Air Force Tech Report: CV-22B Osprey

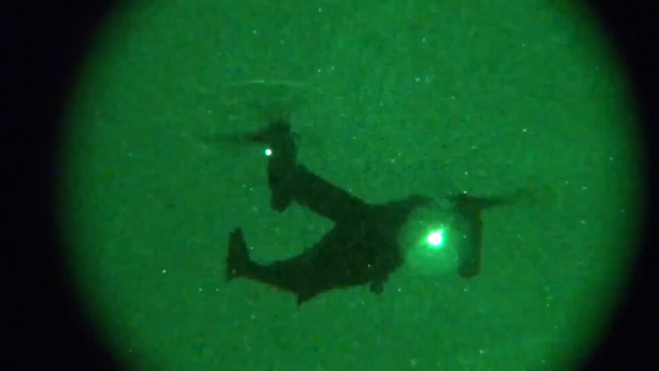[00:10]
Well, it's neither. It's a CB-22 Osprey.
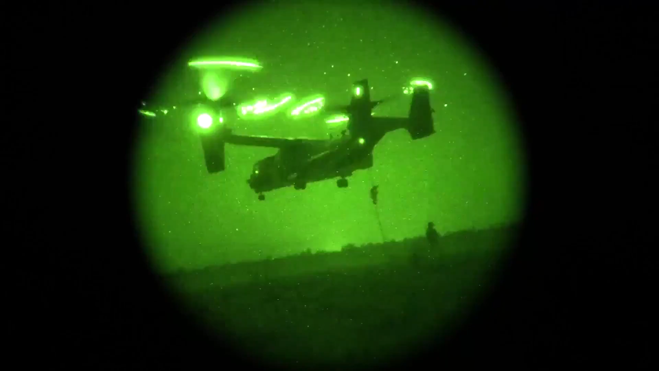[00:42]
Just like its helicopter cousins, this tilt-rotor can perform fast-roping, hoists, and aerial refueling operations.
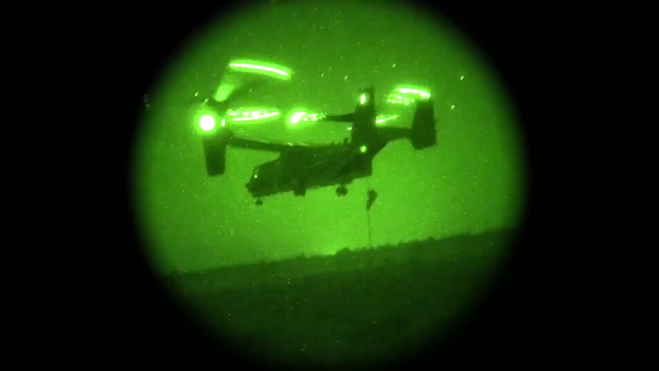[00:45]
The Osprey can carry 32 troops or up to 10,000 pounds of cargo.
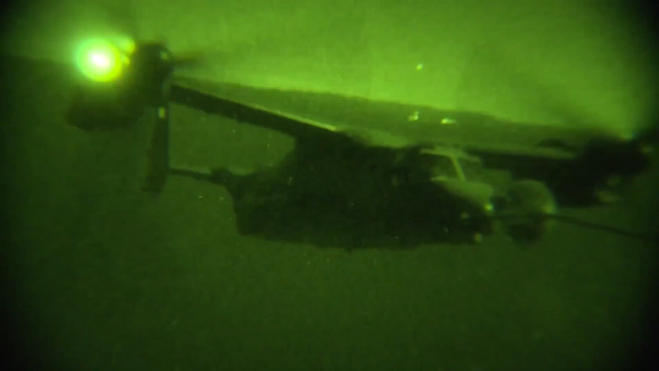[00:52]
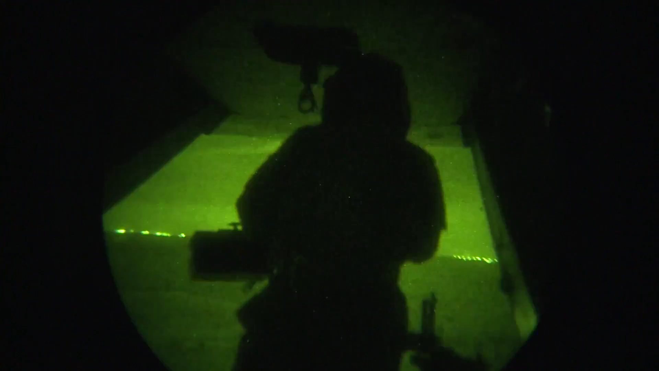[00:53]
And to protect all of that, it's armed with a .50-caliber machine gun on the ramp.